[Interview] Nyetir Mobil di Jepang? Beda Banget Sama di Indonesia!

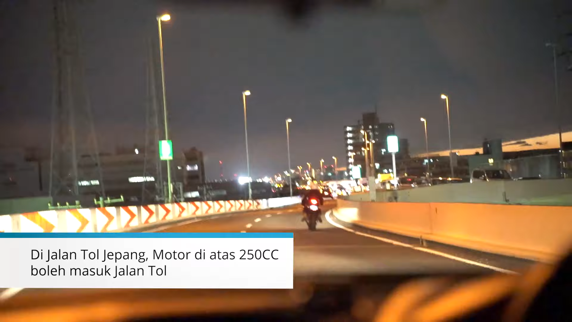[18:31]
Tapi sekarang aturan barunya sih yang saya tahu 250 sih. 250 ke atas. 250 sampai 250.